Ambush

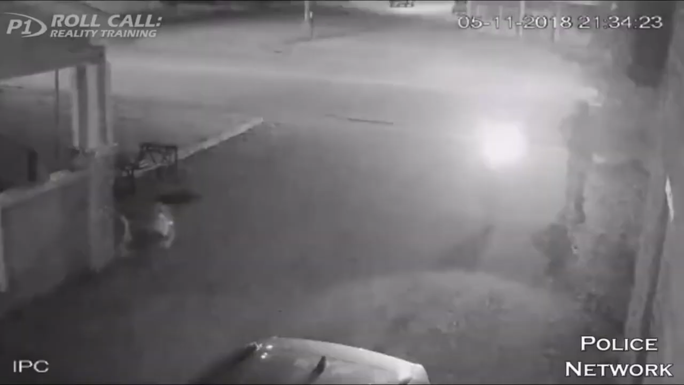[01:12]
First off, there is fireworks going on as this shooting engagement is going on. He has the ability to control where he is, and they don't, because they can't even see him. It's an extremely dim-lit area where he is, and they're very often in illuminated areas.
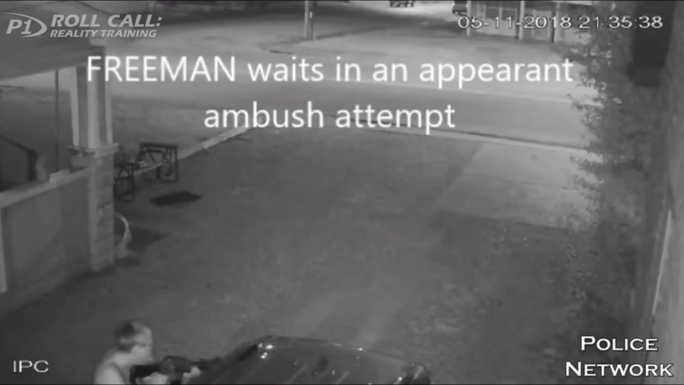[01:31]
And you know at night, the contrast is so powerful. If you're in an illuminated area trying to look at a dim-light area, you can't see, and this is the advantage. They see flashes of muzzle, but they can't shoot, because we don't do suppression fire. In spite of how TV shows have us do it all the time, we don't do it. We have to have an articulated target, and we've got to be certain of that target. He doesn't need that. All he needs is somebody moving. In fact, he kills a neighbor who comes out to make sure the other neighbors are okay, mistaking that neighbor as a police officer.